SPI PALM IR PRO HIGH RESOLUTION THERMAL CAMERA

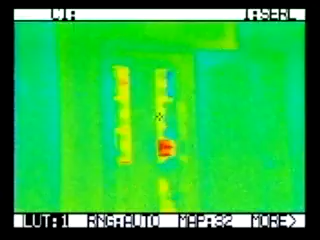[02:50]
The S button freezes the display.
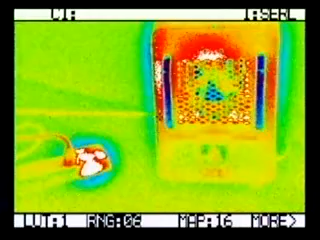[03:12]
Or in menu mode, decrements the selected option to the menu.
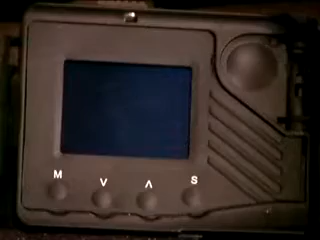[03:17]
The up button unfreezes the display.
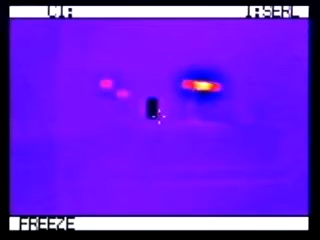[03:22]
If in menu mode, the up button increments the selected option on the menu.
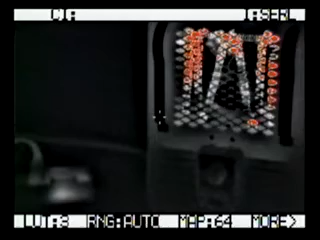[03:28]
There are three control buttons located on the camera.
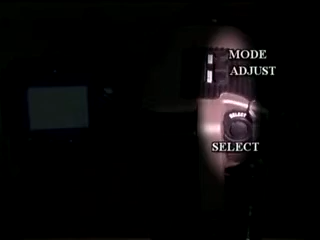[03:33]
Mode, adjust and select.
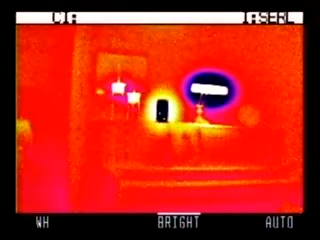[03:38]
The mode button changes between automatic and manual gain and level control.
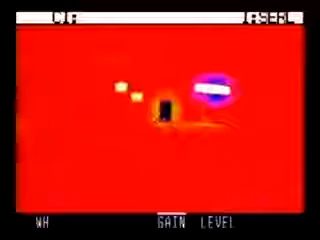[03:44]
The adjust button allows the operator to adjust the menu item selected.
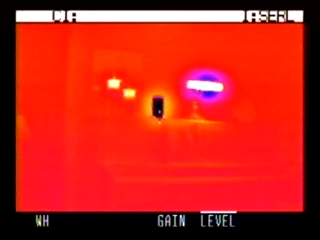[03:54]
When the select button is pressed, the menu steps between various menu items.
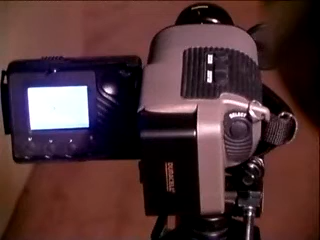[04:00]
To manually adjust the video gain or level, the camera must be in manual mode. Change from auto mode to manual mode by pressing the mode button. The camera will switch to the manual mode with the gain adjustment selected.
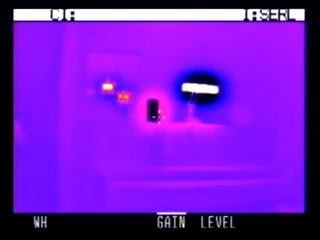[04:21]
The adjust button can now be used to adjust the gain or sensitivity of the camera. Plus for a higher gain level setting, minus for a lower gain level setting. Next, use the select button to move to level on the camera control menu.
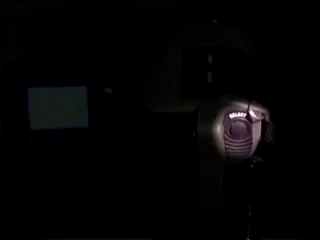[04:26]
The adjust button now adjusts the level of both the camera's external
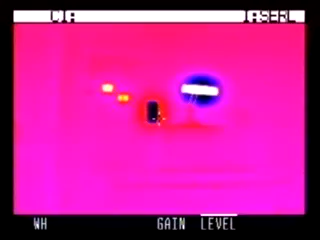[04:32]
video output and the brightness of the viewfinder display. Plus for brighter, minus for darker.